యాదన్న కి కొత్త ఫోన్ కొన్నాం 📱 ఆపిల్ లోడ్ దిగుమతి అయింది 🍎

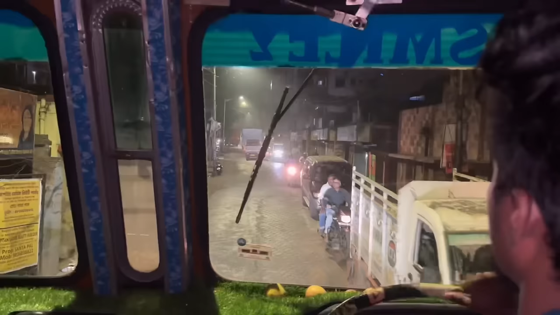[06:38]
ఇంకోటి హైవే నుంచి కూడా పెద్ద వేరే రూట్
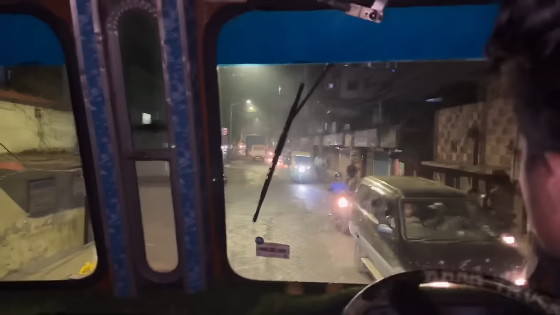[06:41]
ఉందంట కాకపోతే మొత్తం 2 గంటలు 3 గంటలు జామ్ అవుతుందంట అందుకనే ఇట్లంగా తీసుకుపోతుండంట షార్ట్ కట్లా ఓనాయనా ఏం ట్రాఫిక్ జామ్ ఇది ఏ రోడ్లే ఇంత చూడగా ఉన్నాయి ఇంత చిన్న రోడ్లలో ఇంత
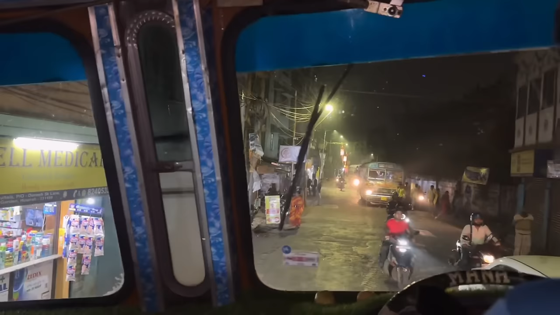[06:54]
ట్రాఫిక్ జామ్ అలా గంటలు గంటలు టైం వేస్ట్
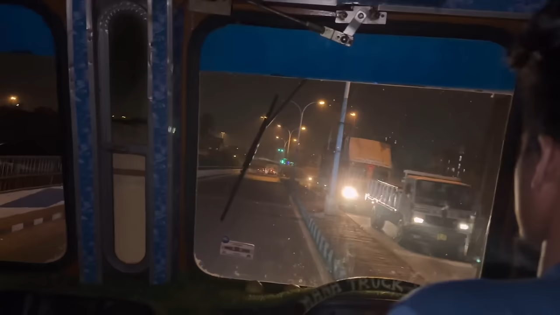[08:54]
ఎక్కువ రోడ్డు జర పెద్దగా ఉంది ఇక్కడ ఎట్లున్నా కానీ ట్రాఫిక్ జామ్ కాదు ఓవర్ దారిలో వెళ్ళిపోవచ్చు లెఫ్ట్ సైడ్ రోడ్డు రైట్ సైడ్ రోడ్డు 2 రోడ్లు
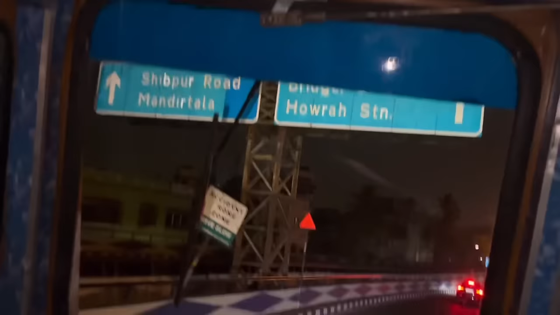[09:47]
स्ट्रेट जाएगा तो हावरा स्टेशन जीटी रोड अपन राइट जाएगा तो ब्रिज कौन से ब्रिज हाँ
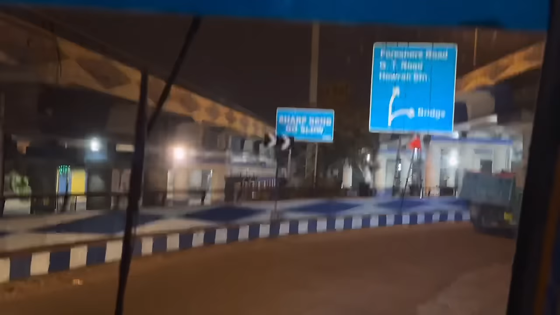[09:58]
విద్యాసాగర్ బ్రిడ్జ్ అంట.
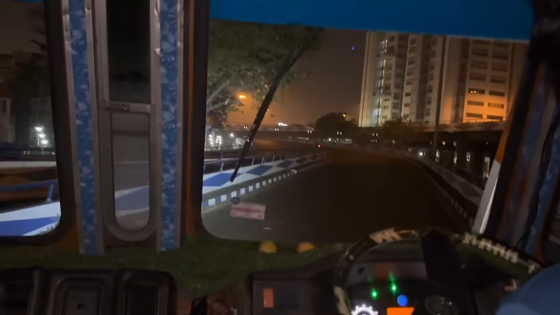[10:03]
బలే ఉంది ఎదురు ఫుల్ రౌండ్ గా ఇవన్నీ ఎడ గుర్తుంటాయి. ఇక మన రూట్ మ్యాప్ పెట్టుకొని వస్తే ఒకటి ఆ రూట్ నుంచి చూపిస్తుంది, ఒకటి ఈ రూట్ నుంచి చూపిస్తుంది. ఓ ఆయన అడిగే లోపే ఏమంటే ఏంచేవారే అంటారు.
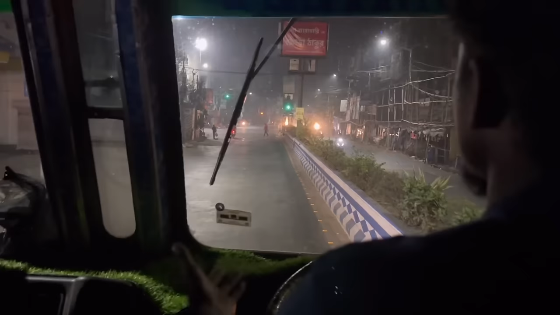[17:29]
ఇక ఇక్కడ సిగ్నల్ పడ్డదిగా మనం ఇప్పుడు ఆ సిగ్నల్ దగ్గర పోగానే క్రాస్ అవుతున్నాం, మధ్యలో సిగ్నల్ పడుతుంది.
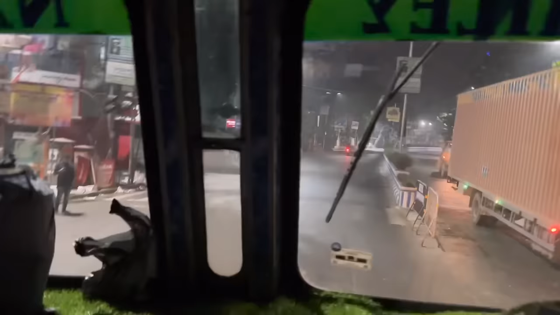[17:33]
రోడ్డు చాలా పెద్దగానే ఉంది, ఒకటే రోడ్డు చక్కగా.
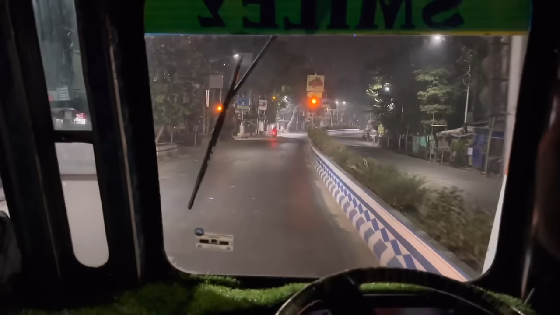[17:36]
మన మండి నుంచి బయటకు వెళ్ళాక రైట్ తీసుకోవాలి, రైట్ తీసుకున్నాక ఇది వస్తుంది సర్కిల్ నుంచి లెఫ్ట్ తీసుకొని చక్కగా ఒకటే రోడ్డు.
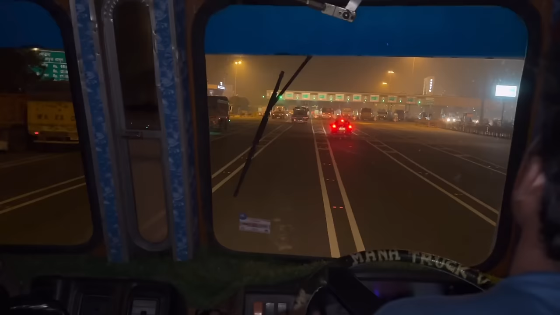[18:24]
ఒకవేళ సిటీలోకి పోయినాం అనుకో అదంతా నో ఎంట్రీ అని చెప్పేసి అటు సైడ్ పోనిస్తలేరు అని చెప్పేసి ఆగమాగం అయిపోయినాం. ఇది చూసినాక నాకు ధైర్యం వచ్చింది బల్లి టోల్ గేట్ చూసినాక.